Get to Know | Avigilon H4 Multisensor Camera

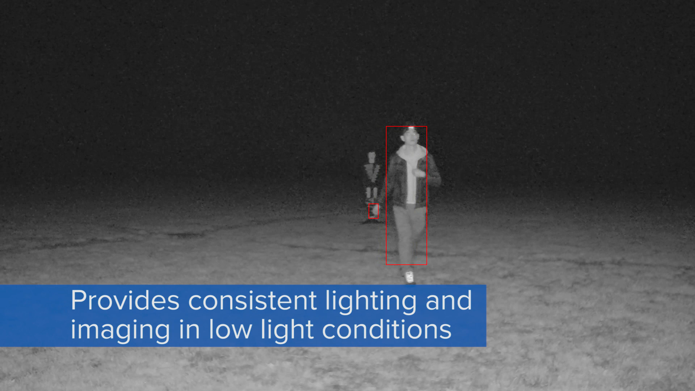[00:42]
Adaptive IR basically is our technology where it actually adjusts the threshold and intensity of the LEDs so it's not as bright when a subject or something in the field of view is closer.